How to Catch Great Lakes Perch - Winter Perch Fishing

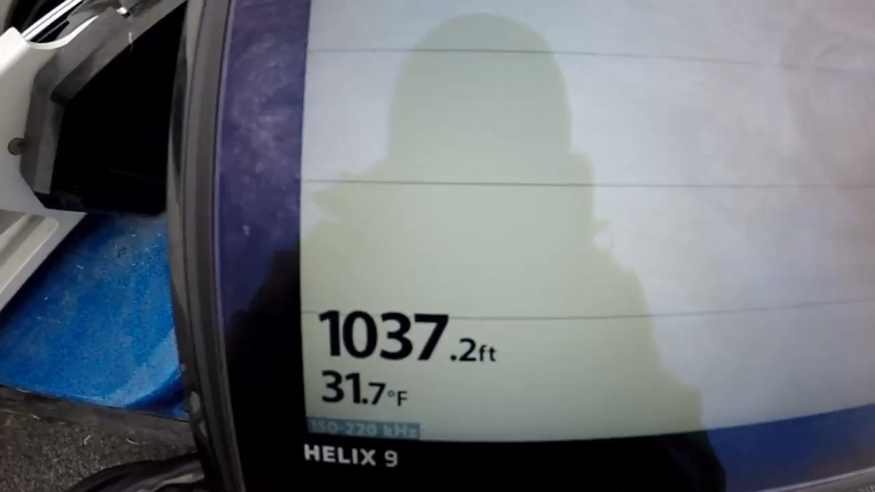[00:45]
On screen: depth 1037.2 ft, water 31.7°F
Air temp is not even 32 degrees out.
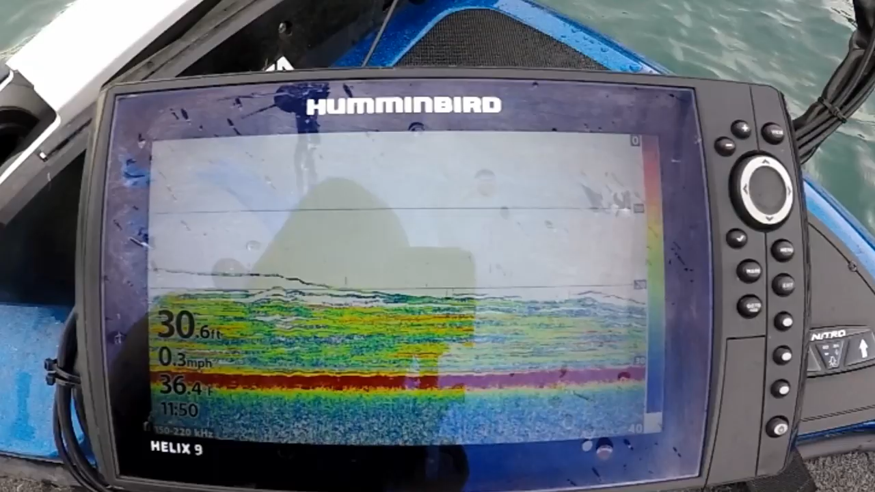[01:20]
On screen: depth 30.6 ft, speed 0.3 mph
We're on a huge load. Huge school.
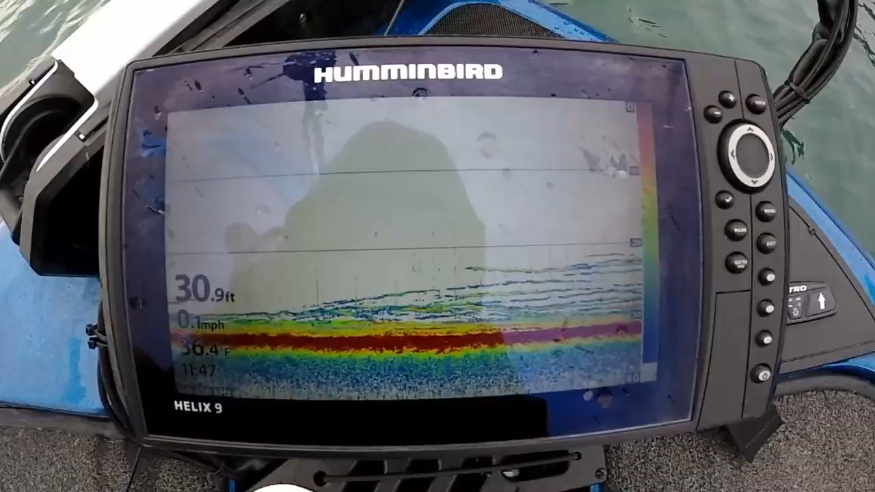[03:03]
On screen: depth 30.9 ft, water 36.4°F
That is what perch look like. All on the bottom. That's what they look like.